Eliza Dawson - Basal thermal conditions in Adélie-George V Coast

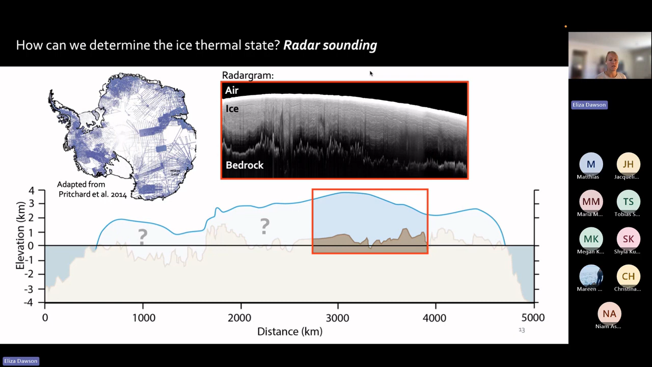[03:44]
sheet and you can see the internal structure as the electromagnetic wave you know is able to penetrate through the icy layers and reflect off the bedrock now you know this is great we can do we can do airborne data to get um a
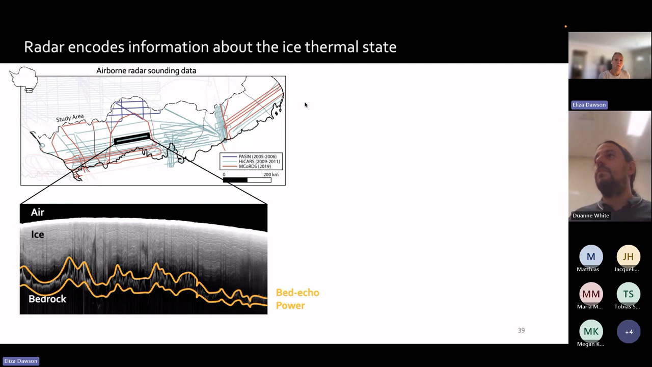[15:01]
example of a radar gram segment again and now i've highlighted around the bed echo power here which you can just visually pick out pick out as the peak power and this received power um is a function of the depth average attenuation and the bed reflectivity so how much the signal attenuates through the ice and how much is reflected off the bed now attenuation and reflectivity are
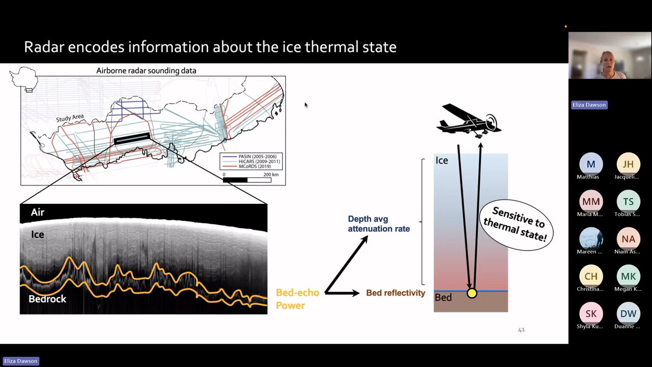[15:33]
both sensitive to the thermal state because warmer ice causes more attenuation and water at the bed causes a brighter reflection